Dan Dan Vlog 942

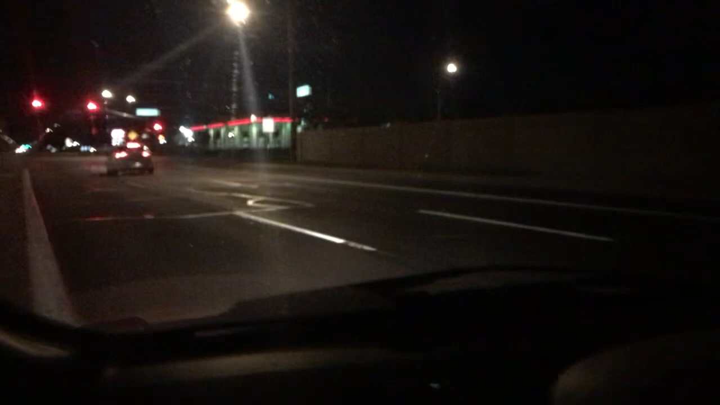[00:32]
and Union Hills the little strip mall I was in doesn't seem to have a substantial anchor you know like a grocery store a big-box store or anything like that there's something something that looks sizable at the back end of the back into the strip mall and the sign is blue and red I can tell
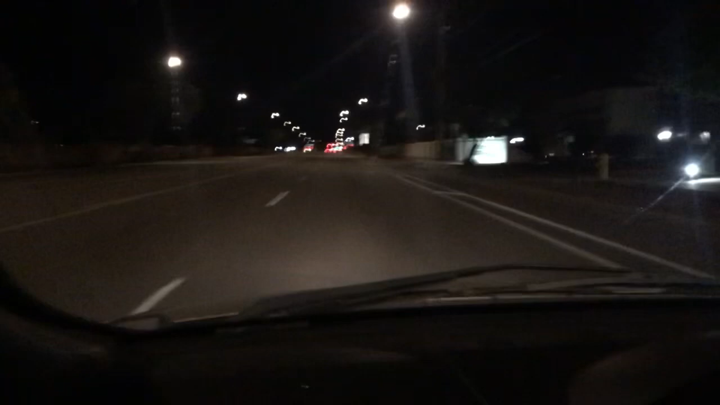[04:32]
karaoke there a long long time ago I'm pretty sure it was called big daddy's that's why I just back up the video slow down you should be able to see the signs says toso's um yeah I used to host there and the interesting thing about that gig that gig was a very unique gig compared to every other karaoke gig I've ever had because I did not work for big daddy's I worked for a uh oh I'm not even sure what the hell you would call
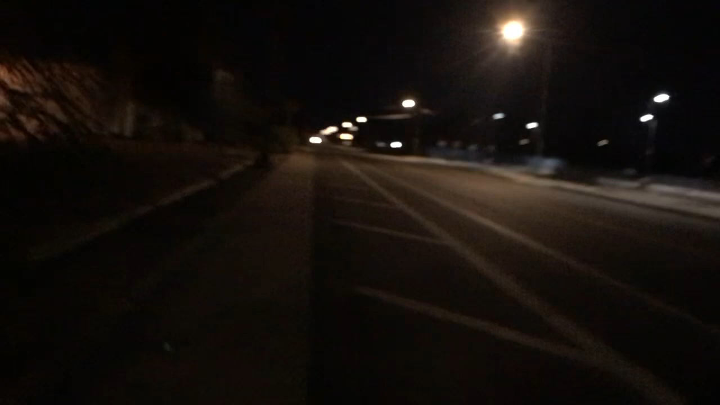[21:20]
who just don't acknowledge that pedestrians matter at intercessions so that's the church I don't know what kind of church is never went there I have no connection to it the church at the other end of the street by 35th avenue that used to be where I voted when I lived in this neighborhood actually went back there um the first time obama ran for president to try to vote for obama
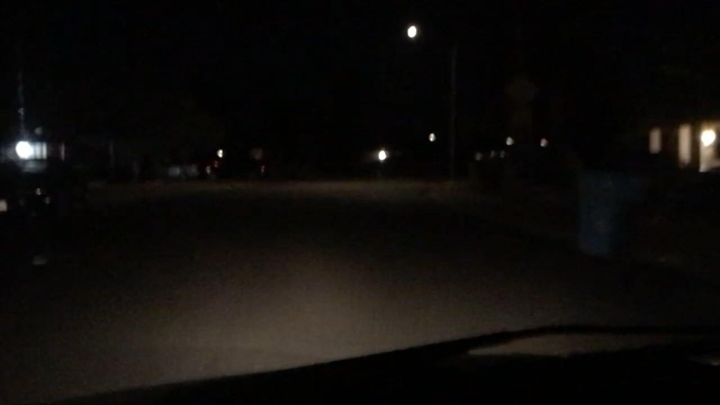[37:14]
i'm at the weird intercession of 33rd and larkspur heading uh east mound in the larkspur um